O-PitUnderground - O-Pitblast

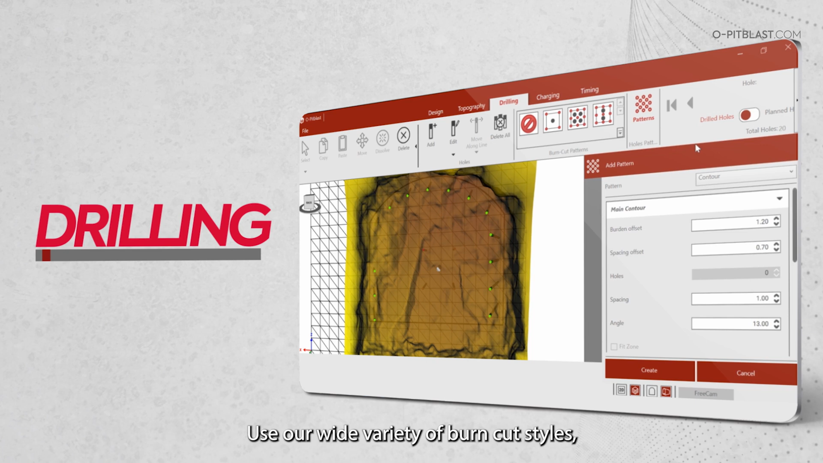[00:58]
lifters, contour and production holes for a complete pattern design.
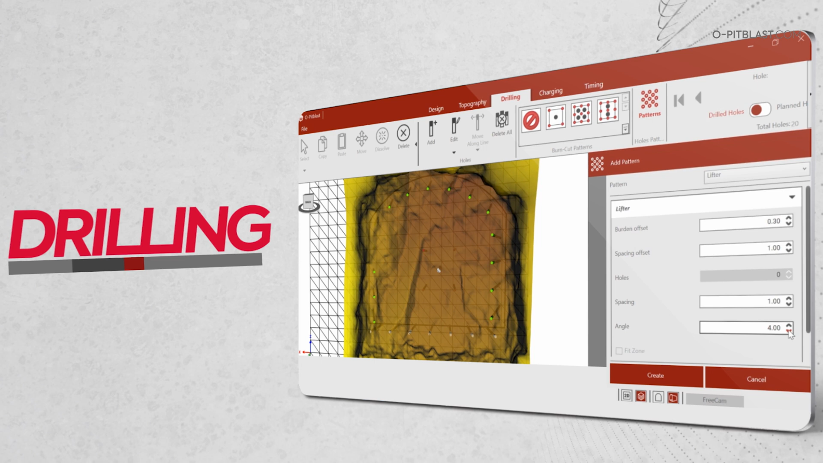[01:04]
You can also adjust angles, azimuths, diameters and much more.